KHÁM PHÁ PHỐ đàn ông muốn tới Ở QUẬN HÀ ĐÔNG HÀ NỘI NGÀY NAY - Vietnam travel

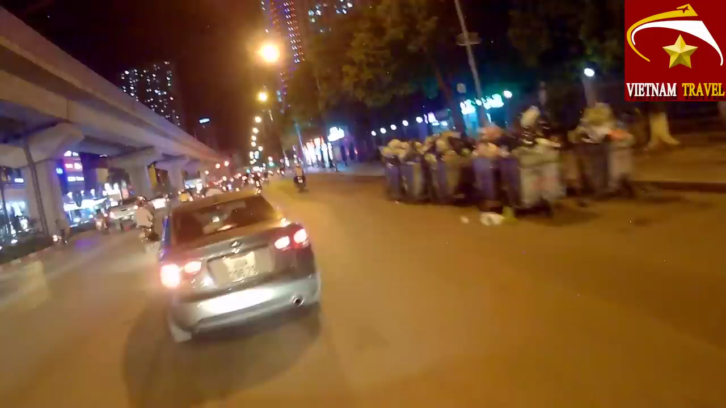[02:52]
Bây giờ Hà Nội là đang là 21 giờ hơn. Và hôm nay cũng đang ăn mùa World Cup, nhưng mà ở người lớn người đi ra ngoài đường rất là đông. Em có thấy nóng không? Đó.
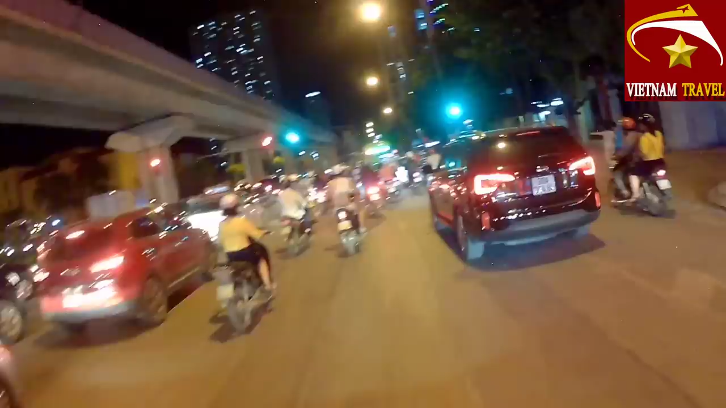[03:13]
Và trước mặt của các bạn thì vườn gọi là ra, tức là cái của Mixi của Hà Đông. Ở đây là cái ngã tư mà cách đây khoảng vài tuần mới là lắp đèn xanh đỏ của Việt Nam. Vài tuần về trước thì ở đây chưa có đèn xanh đỏ, thì ngã tư này là chuyên tắt đường từ chiều tầm bắt đầu từ 5 giờ cho đến 6 rưỡi.
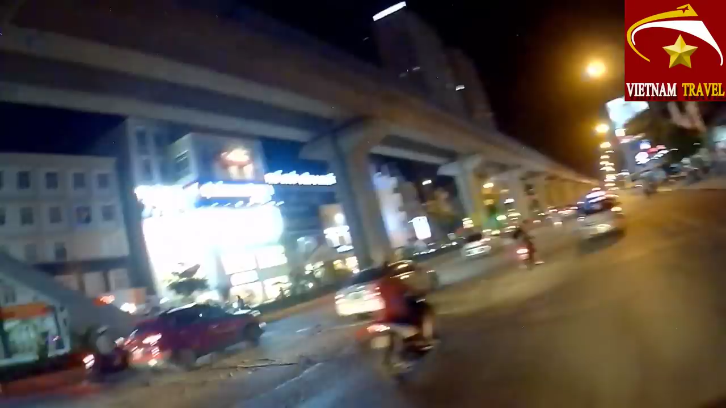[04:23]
Đường Trần Phú này thì bây giờ các cửa hàng mọc lên rất là rầm rộ. Các bạn thấy trước mặt là cái đèn cái đèn phòng tắm của Demo và Mô Lắc.
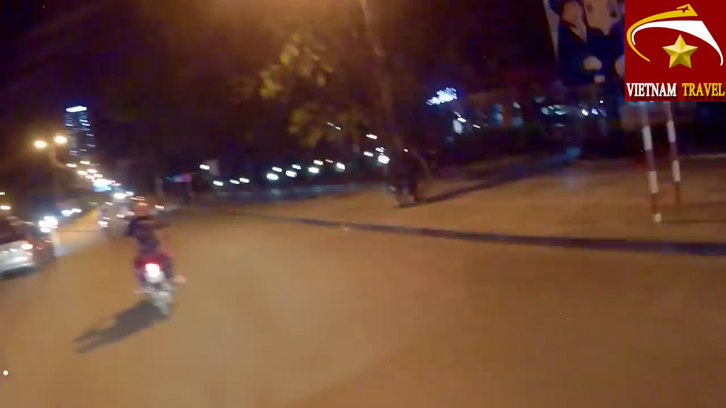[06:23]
Bạn là cái vườn hoa Hà Đông, ở đây uống cà phê thì ít được, nhưng mà bên cạnh con sông của con sông Tô Lịch nó kéo dài, như là con sông Nhuệ nó kéo dài, mùi hôi mùi thối rất là thối.
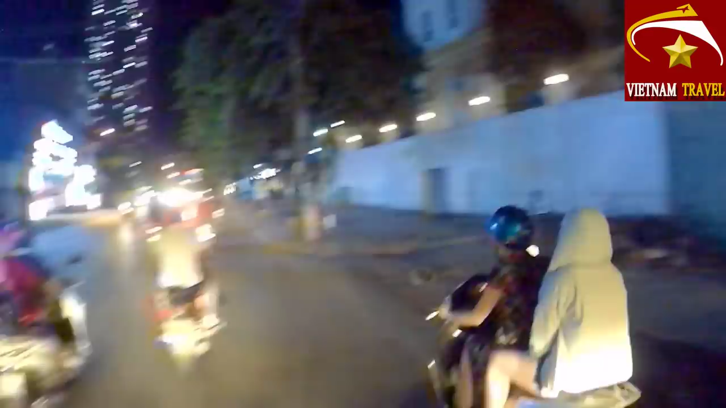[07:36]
Đây là cái đường Phùng Hưng các bạn. Phùng Hưng này nó đi qua biết 103. Đến bỏng 1193
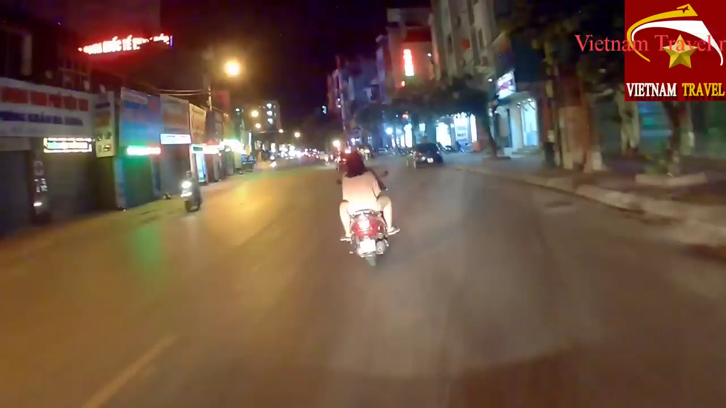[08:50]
Đường Phùng Hưng này cũng như là quanh cái viên 1/3, cái bọc 1/3 thì là có rất là nhiều nhà thuốc mọc ra san sát nhau luôn.
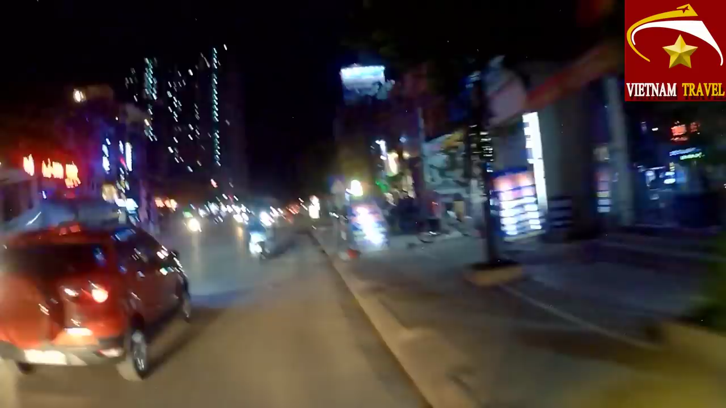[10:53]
Đường này cũng là đường xuống Cư Đà hay là bên Tạm Phú Vai hay bên Hữu. Gần đến nơi của các bạn.